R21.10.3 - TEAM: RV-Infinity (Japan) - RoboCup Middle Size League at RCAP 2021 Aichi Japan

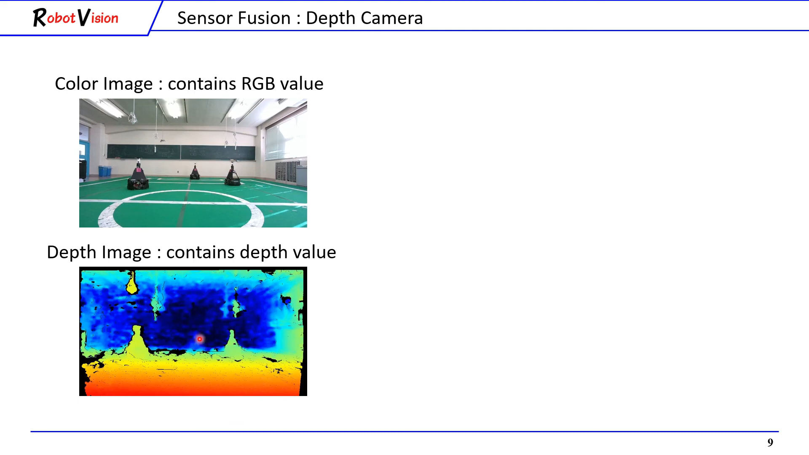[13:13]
The red color represents the closest distance, while the blue color represents the farthest distance. From this color image, we do the traditional image processing to recognize robot. Then, the calculated robot coordinates were applied to depth image.
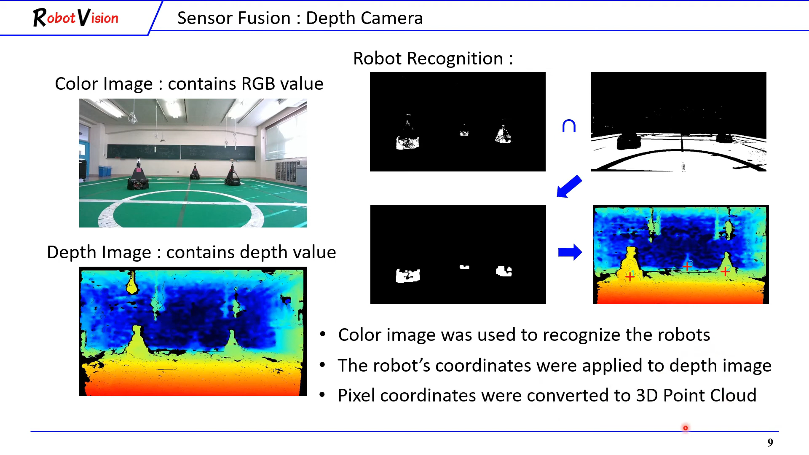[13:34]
Then were converted to 3D point cloud, where actual XYZ coordinates can be obtained. Next is the second sensor, lidar. Because lidar is a 2D scanner, it needs to use an omnidirectional camera information for object recognition. In this figure, there are three robots to be recognized.
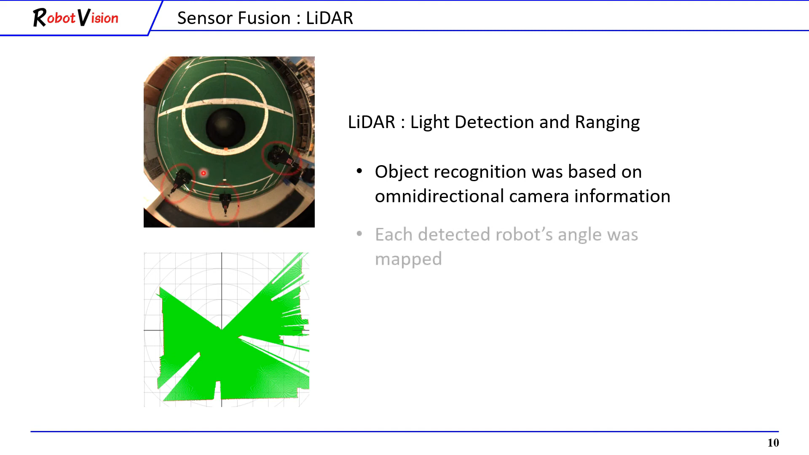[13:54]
Each recognized robot's angle, then was mapped. And lidar was used to measure the distance of the object.
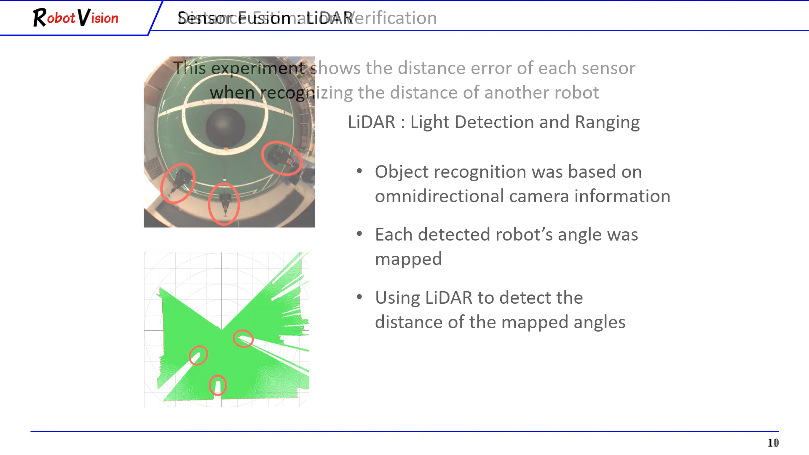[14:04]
To compare the accuracy of each sensor, we conducted a distance estimation verification.